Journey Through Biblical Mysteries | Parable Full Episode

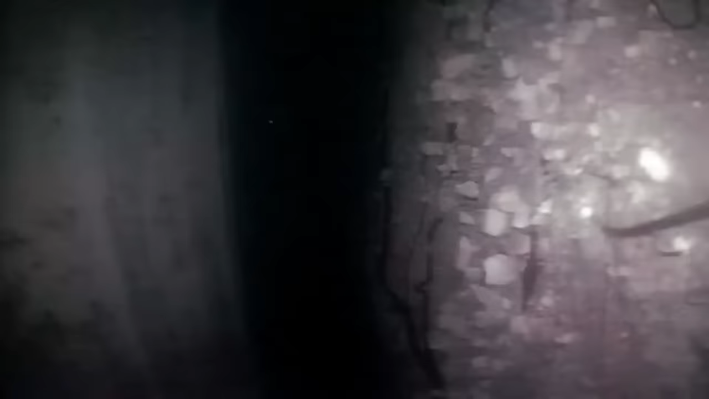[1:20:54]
Because they had to put cement here to fortify whatever they were doing. The walls are reinforced with concrete.